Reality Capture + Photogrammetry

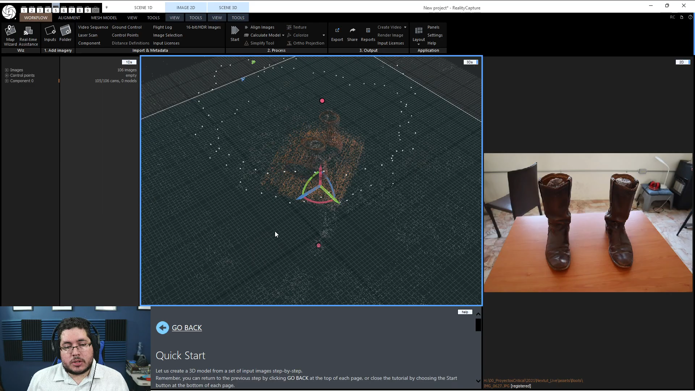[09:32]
At first it said that it was going to take like 15 minutes or 20 minutes, but it only took two minutes. And you can see the information here.
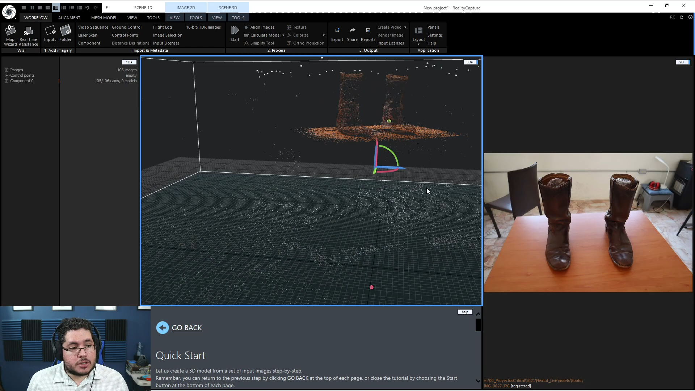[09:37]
Like all of the images have created this element right here. And I actually did a good job on the photographs because as you can see right here on the components, it only found one component. Like the software was, or it's smart enough to see that, okay, this guy is trying to take a picture of this boot.
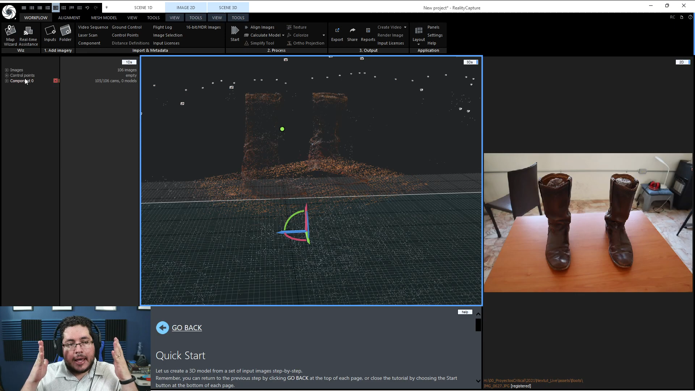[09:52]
So if you have multiple objects or you're trying to do multiple sessions at the same time, this is where things would go. Now over here on the calculate model, I'm going to select this preview quality right here.
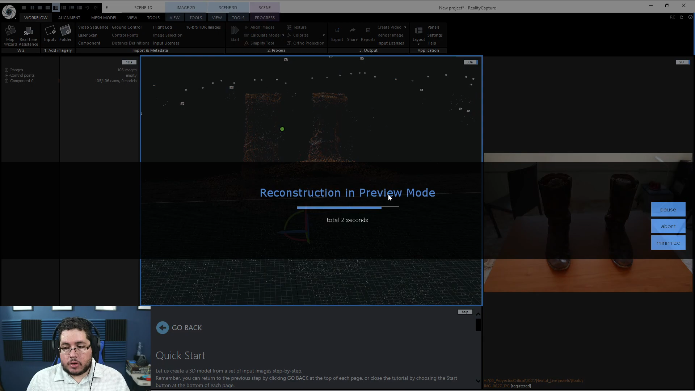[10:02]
And you're going to see real quick how we get this preview right here.
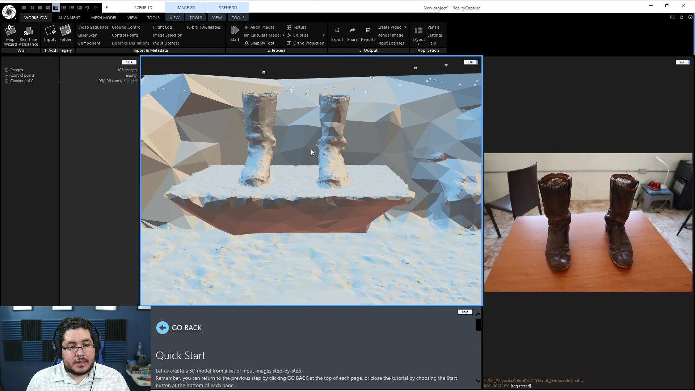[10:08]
So as you can see, it's actually even taking a little bit of the information from the, what's the word, from the background. But look at this, like this reconstruction right here. Even this model right here, this just preview model would be really, really good for me to bring into SeaBrush and just start cleaning up. And instead of having to worry about creating the base machine and everything. What is it? 10 minutes. In 10 minutes, we already have this. Well, of course it took me like another like five or 10 minutes to take the pictures. But as you can see, it was really, really fast and really easy to generate this.
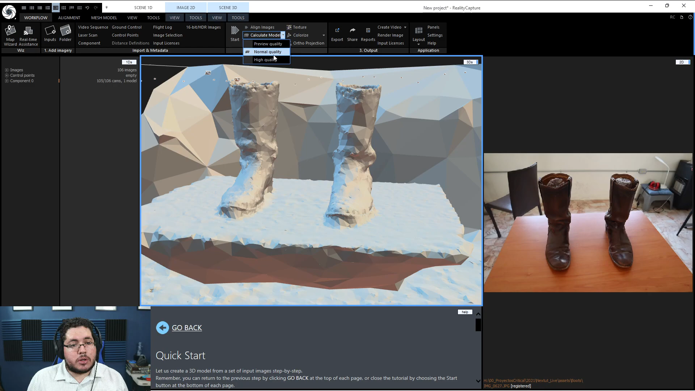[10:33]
Now I'm going to hit this one and I'm going to say normal quality. We need to wait a little bit. I'm going to pause real quick.
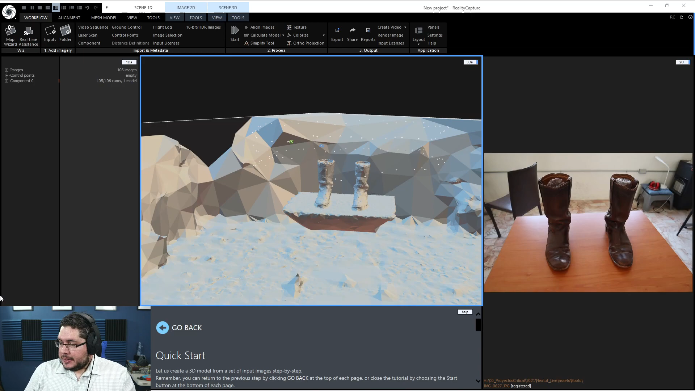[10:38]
So it was taking a little bit longer and I realized what the hell did I miss? And yeah, very rookie mistake here.
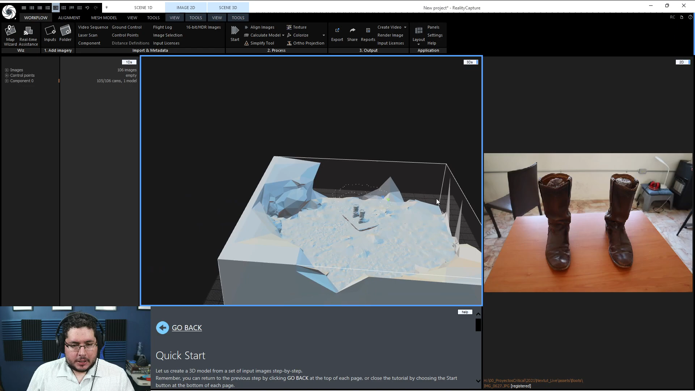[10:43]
You need to select this box right here and we're going to scale this box down so that it only grabs the boots. Navigation is with alt and the clicks.